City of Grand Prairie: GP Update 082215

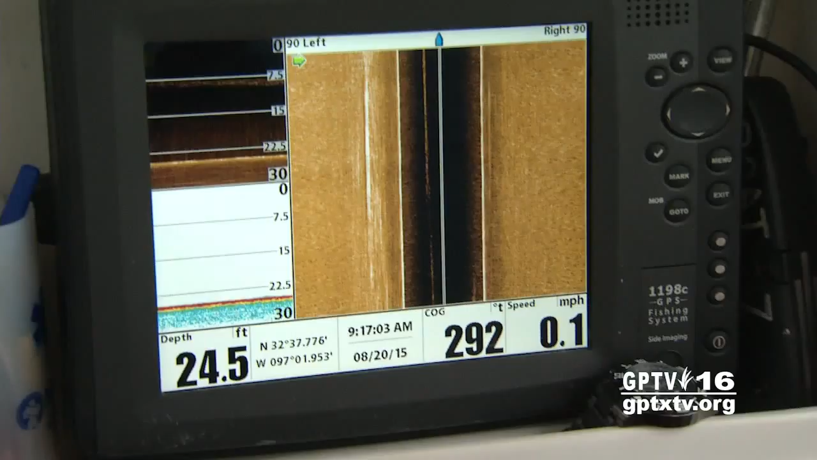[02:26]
On screen: depth 24.5 ft, speed 0.1 mph
A buoy marks the spot where a sonar sees something that looks like the dummy.